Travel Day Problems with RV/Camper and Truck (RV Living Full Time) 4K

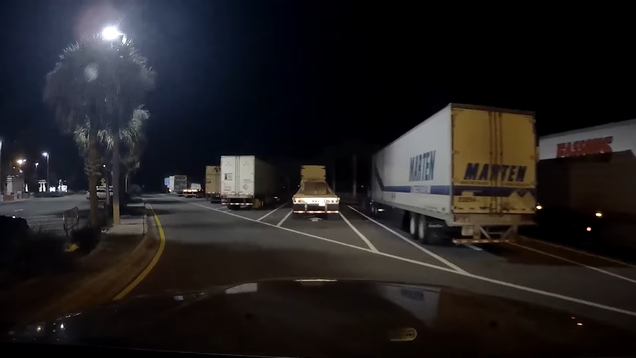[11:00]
truck spots are full i'm like no big deal 40 more miles get to the next one and again all the rv and truck spots truck spots are full
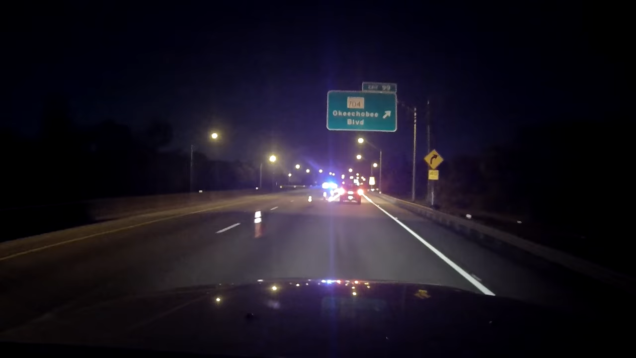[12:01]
where the road is like narrowing and then we realize that the turnpike is closed that everybody has to get off at an exit there was no warning we had to get off at
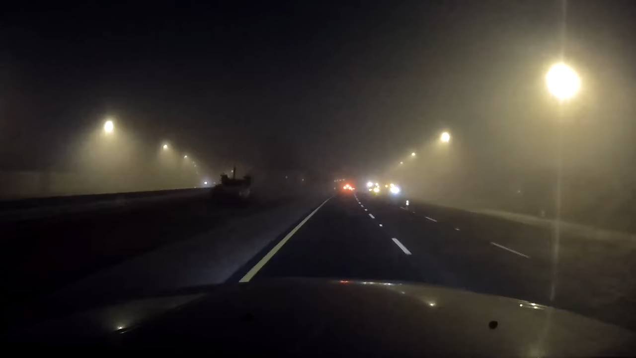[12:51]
finally it was about 1 30 in the morning and larry decides okay he's finally tired and we find another turnpike uh stop and this time there was room for
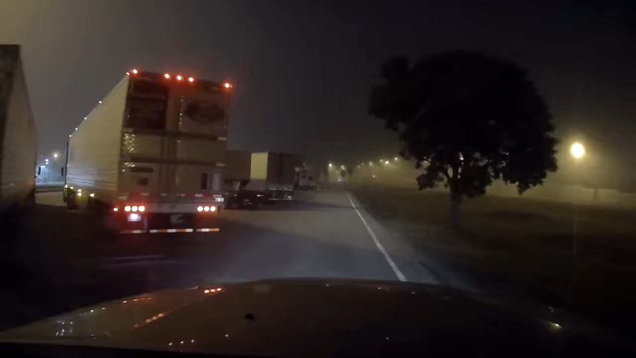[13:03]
us so we park in between these two trucks but larry's like uh-uh they're like
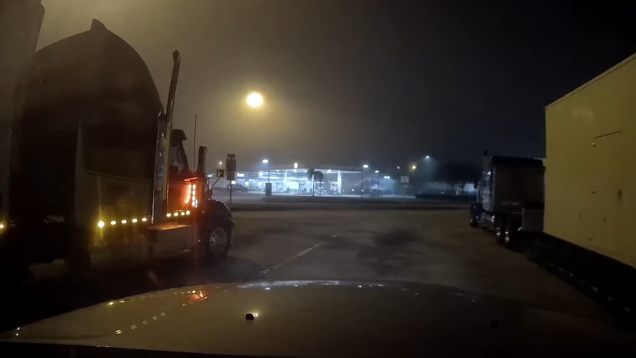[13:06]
you know like that rest stop that we had in pennsylvania i can't stand that loud truck action so i got out of the truck i just walked around the corner there was a whole row of extra
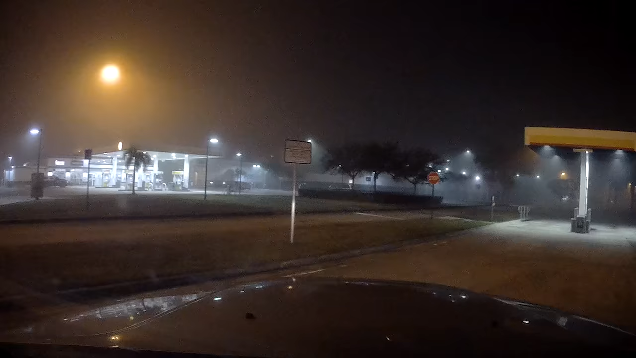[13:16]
spots that we could be almost all by ourselves so i moved the rv down there